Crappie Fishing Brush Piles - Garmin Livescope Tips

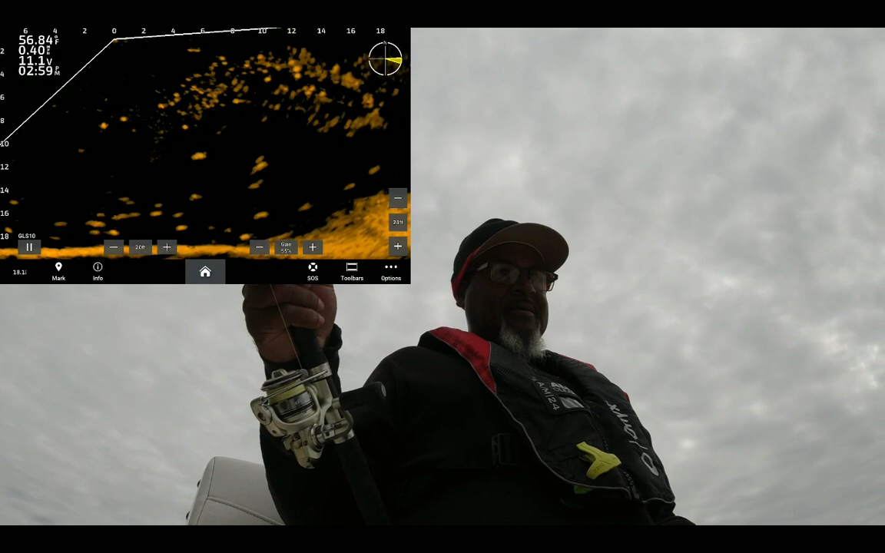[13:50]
All I'm doing is fishing this little ledge just right here. Find a little stick up and bam, there go a good one. Like right there. That's all I've been doing.
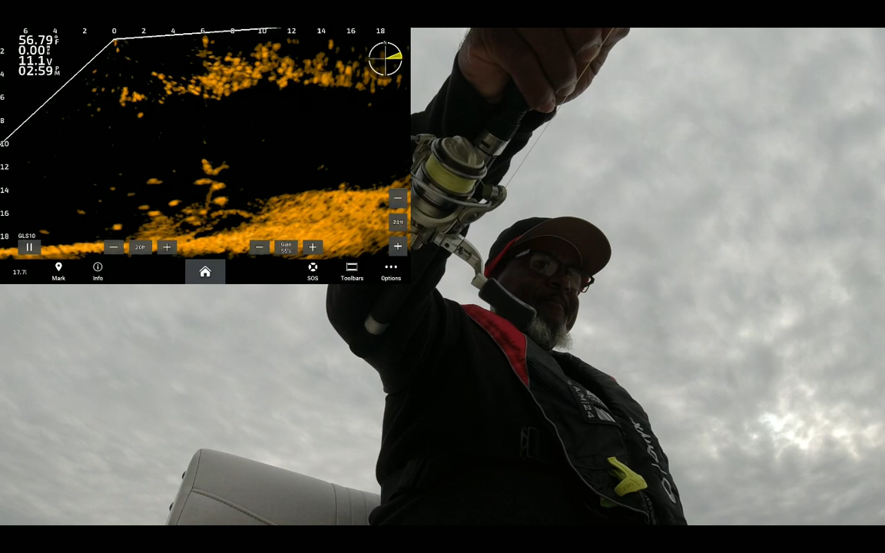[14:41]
Come on. And just like that. That's pretty sign. Fighting them all the way up to the top on Livescope. Not no giant fish, but he'll good keep them.
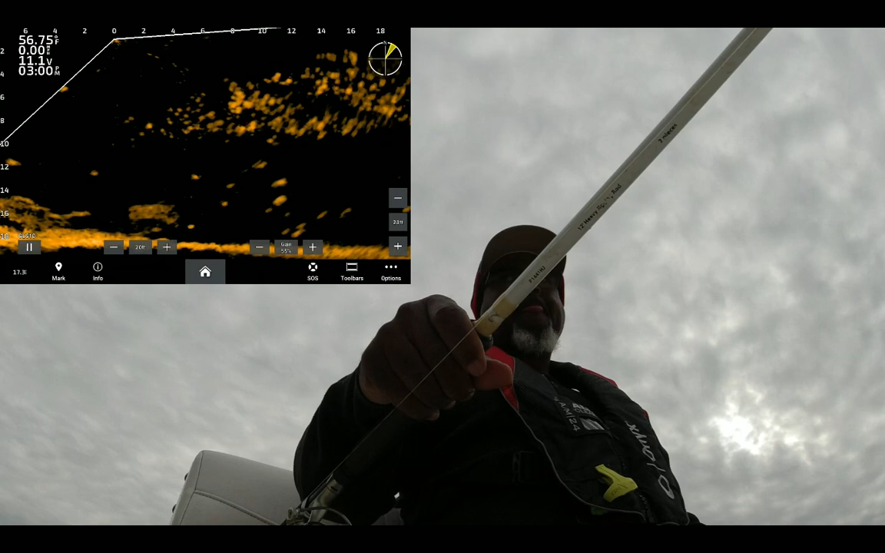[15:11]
Good fish. Yeah, I say all of them good. I mean, they ain't no monsters, but they all good fillets.
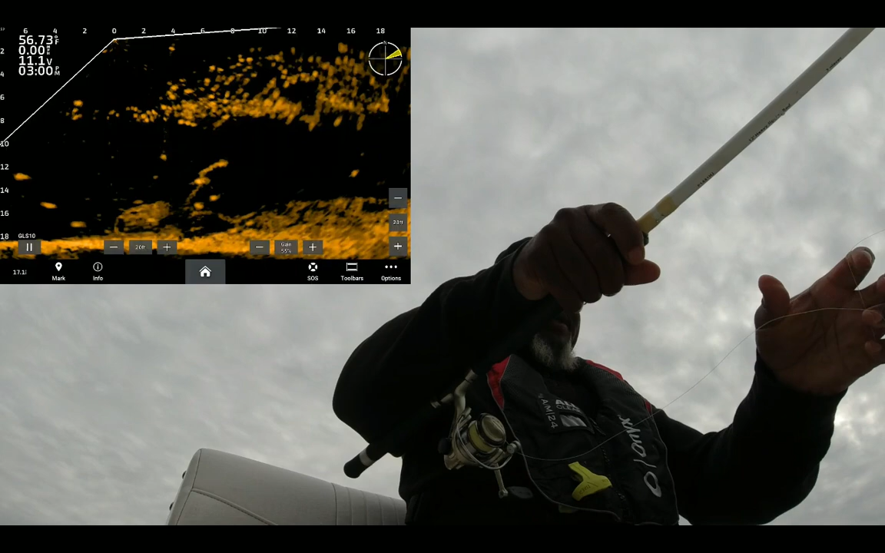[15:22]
Make good video. Coming up to him. And those of you that got Livescope, one thing that you gotta understand, all the fish ain't gonna bite. And also, there's another one right there. He's swimming up to it.
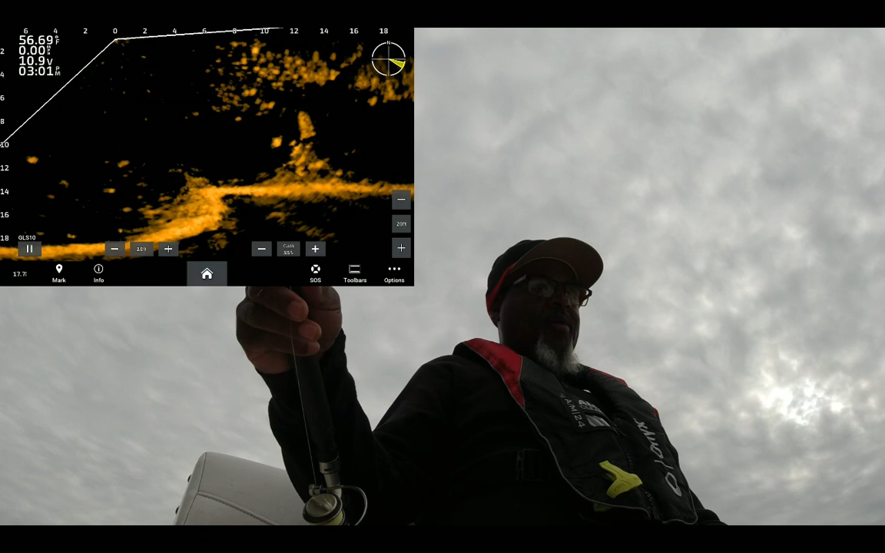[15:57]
Also, approaching the fish, you want to approach that fish slow. That way you can present your bait to him without just blowing by him.
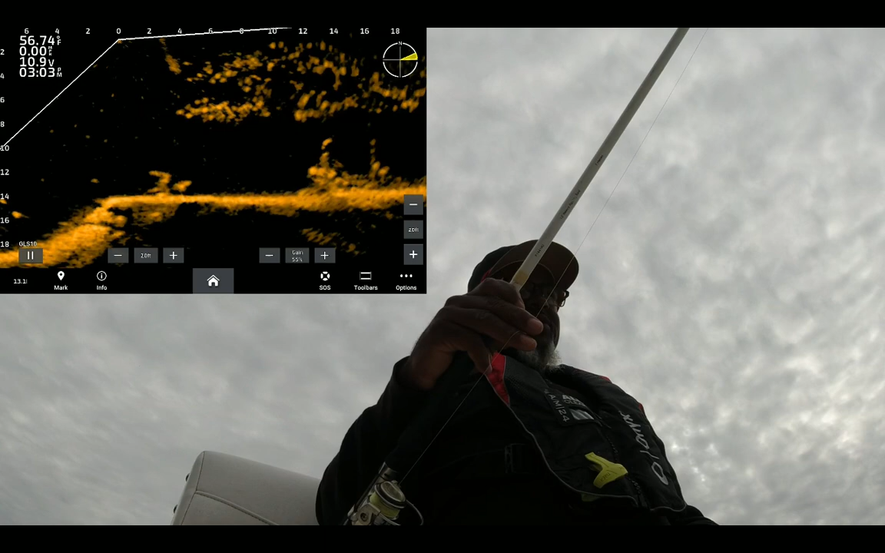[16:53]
Come on. Oop, he nipped it. There's some more over there at 14 foot. Now I'm using this 12 foot. I usually use 10 footers, but at target range, just adjust your target range.
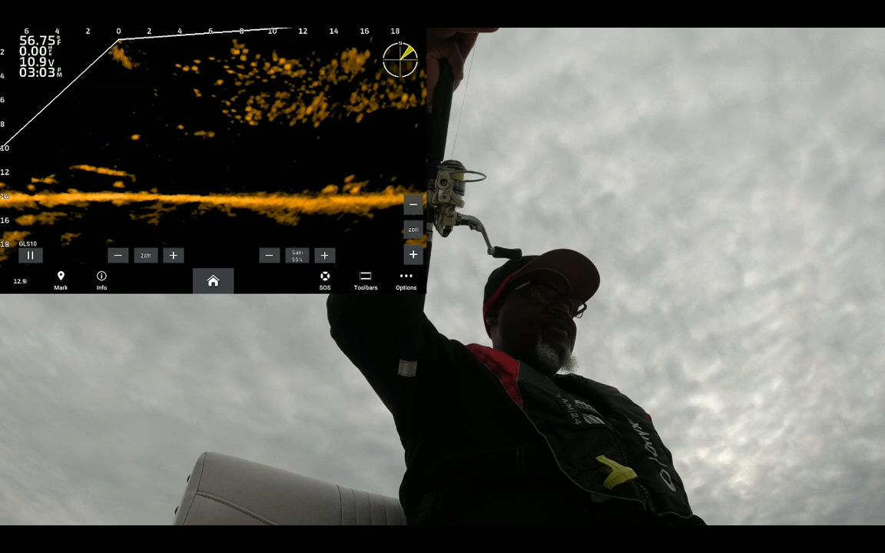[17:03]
My target range, I want that fish at 6 foot and I can drop straight on top of his head with this 12 footer.
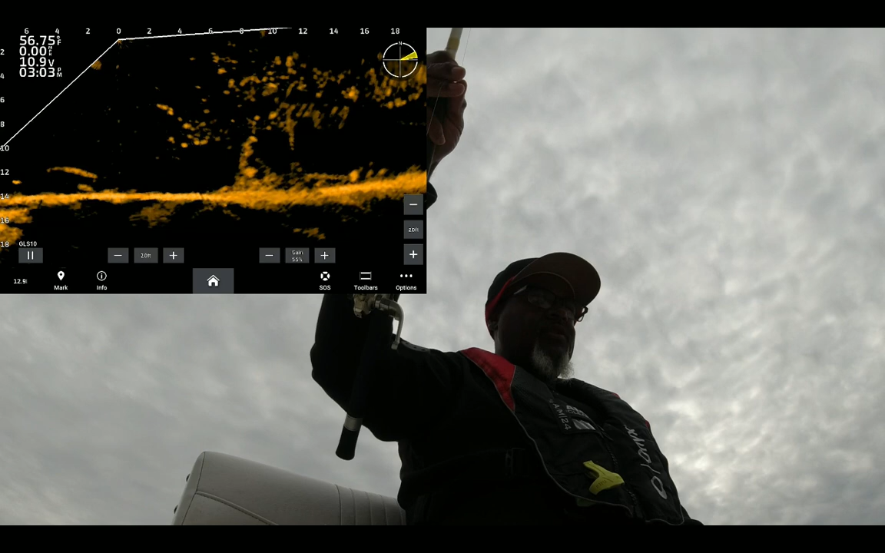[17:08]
But I'm usually using a 10 footer, and
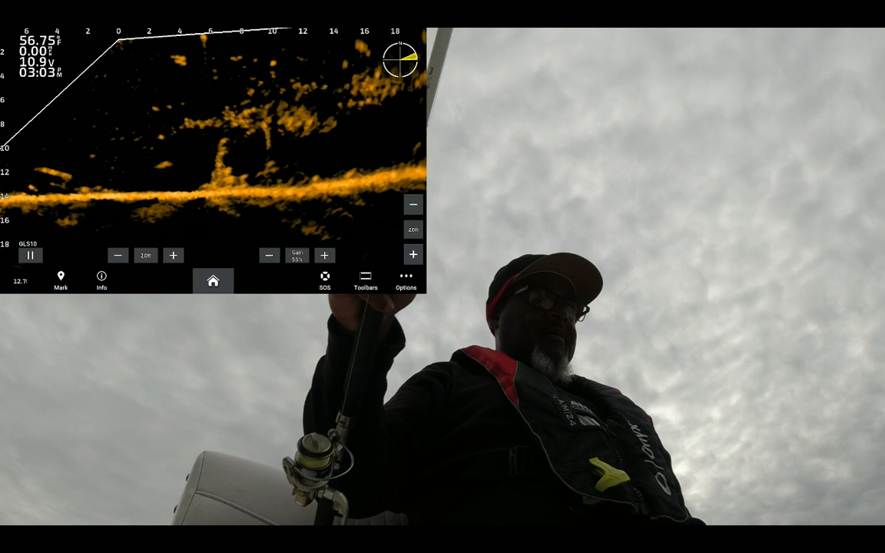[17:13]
that'll bring it in 2 more feet to 4 feet.
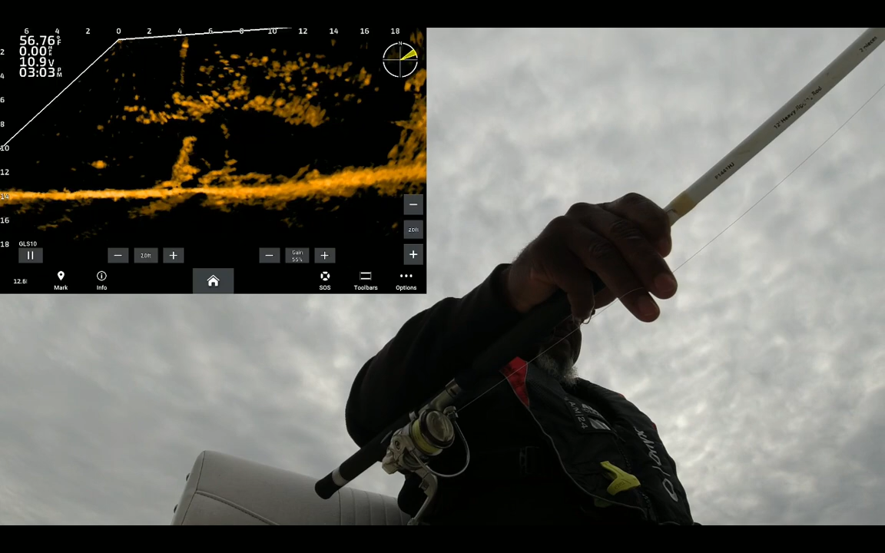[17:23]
And we went in there and got him. Good fish. There you go. Swing him in, Denali.